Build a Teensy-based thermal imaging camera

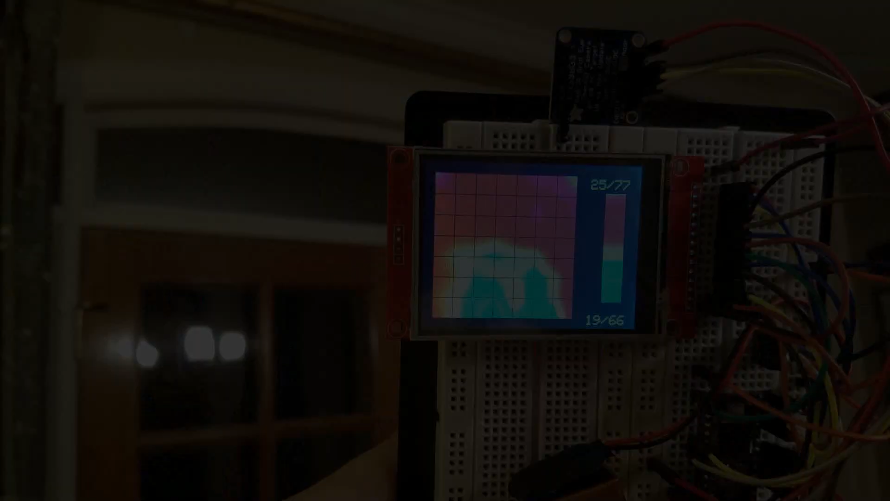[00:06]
Uses of a thermal camera are if you want to find leaks in your house, around your windows or your doors,
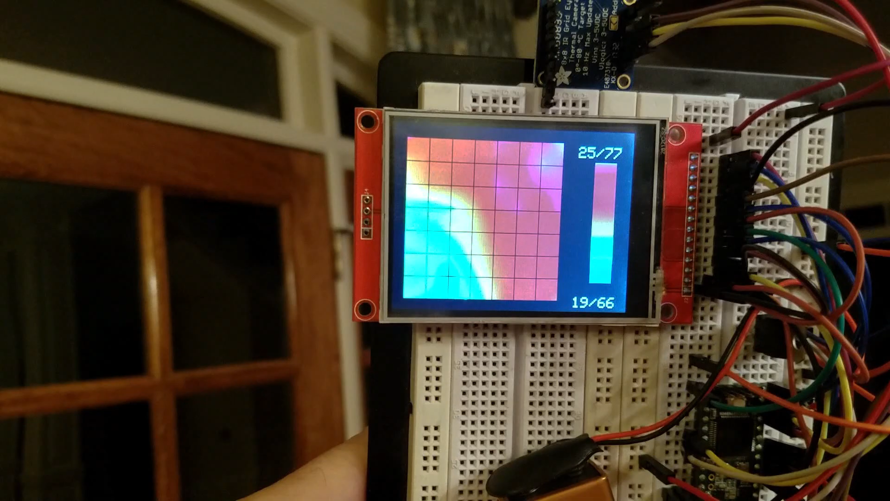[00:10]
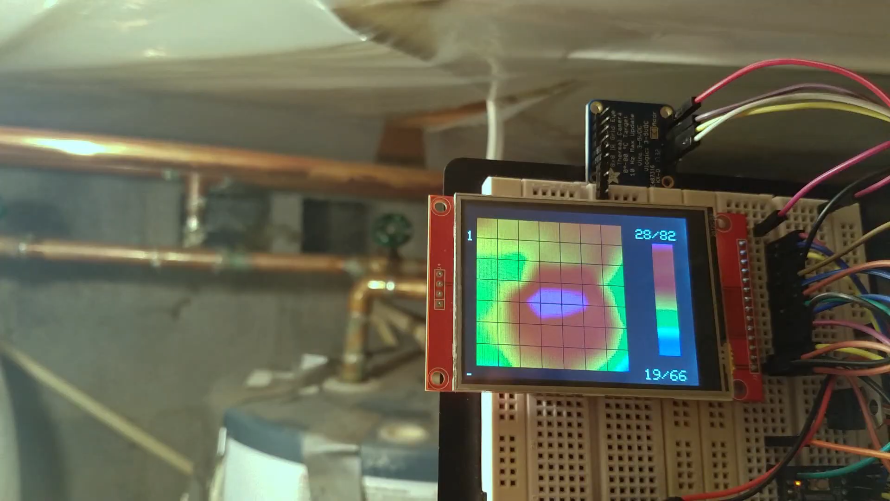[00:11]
or if you want to see how well your hot water tank is insulated, or if you're into ghost hunting, there's me in front of the camera in the middle of the night.
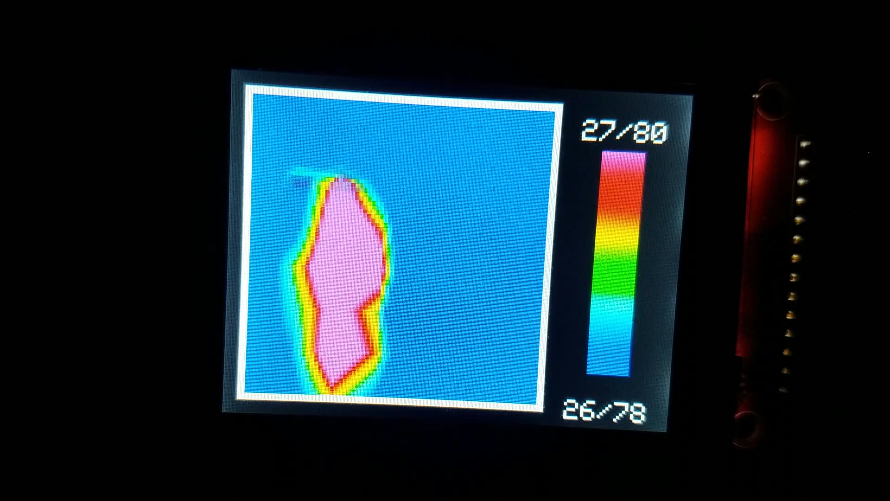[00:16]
No ghosts. At least I don't think so.
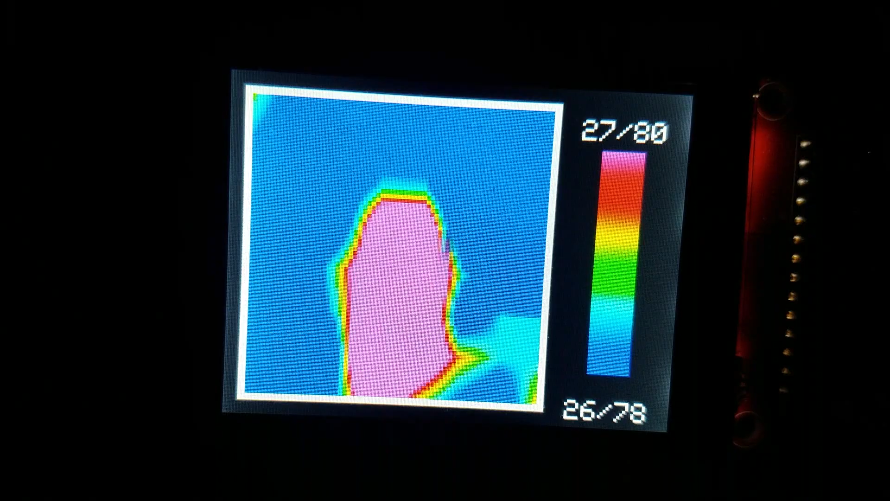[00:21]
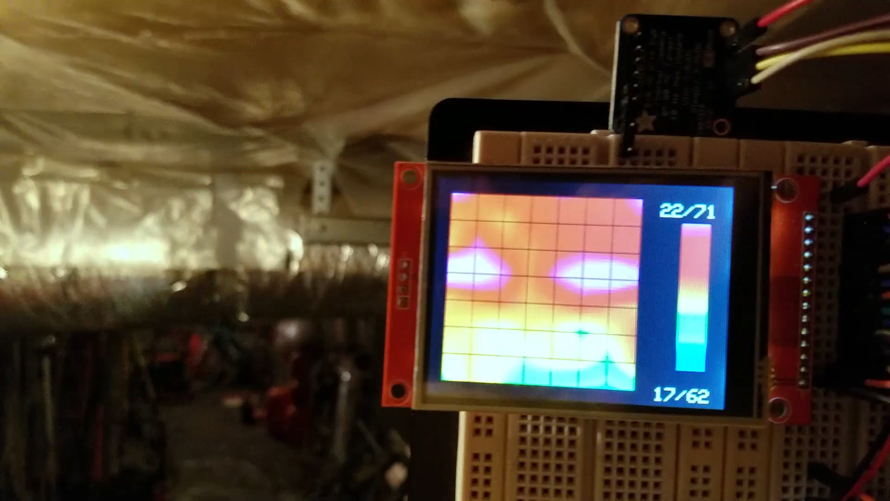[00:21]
Or if you want to check for leaks in your ductwork, and that's actually why I built my thermal camera.
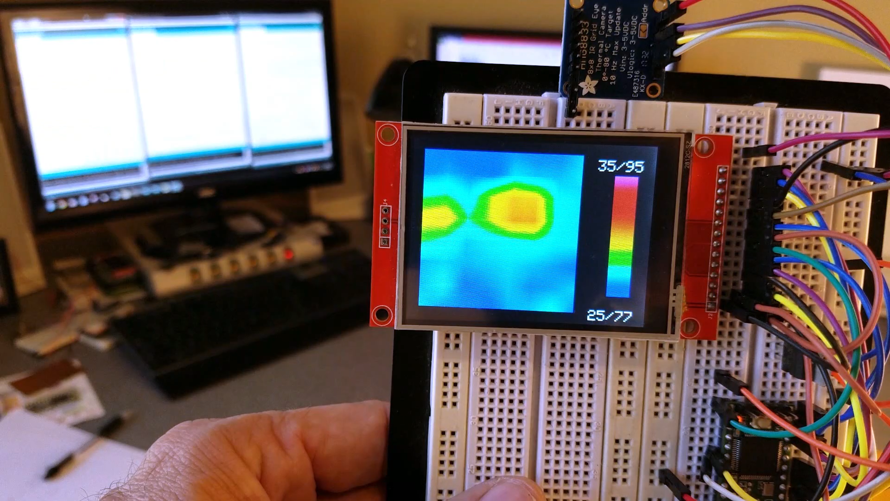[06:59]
That's the code, and here's the display in action.
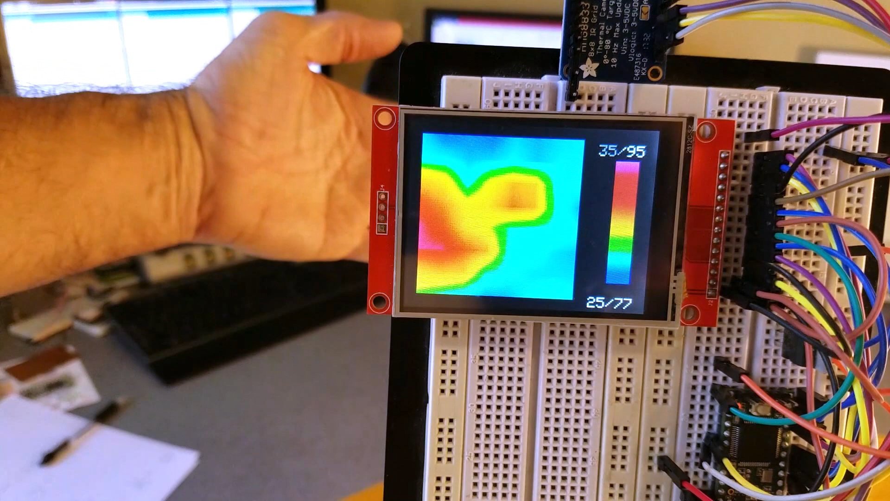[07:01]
Much, much better graphics. I notice the cute gradient off to the side of the screen.
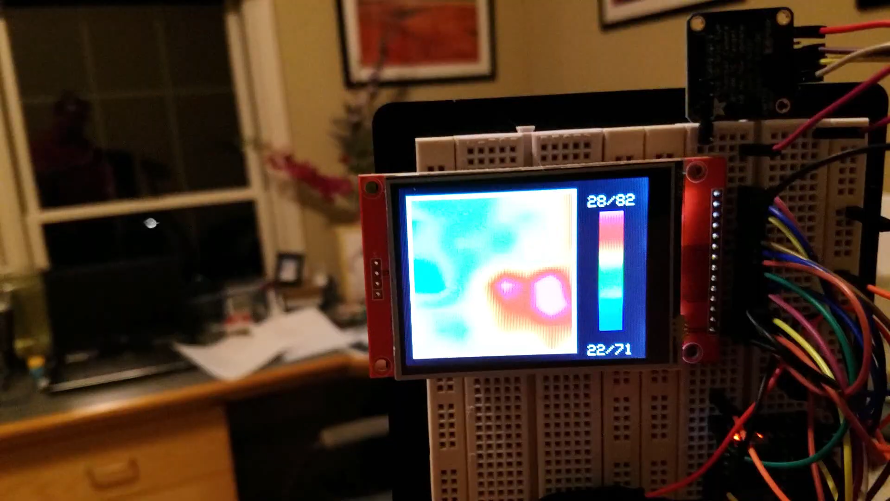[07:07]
And if you press the maximum temperature, it launches a keypad for adjustment.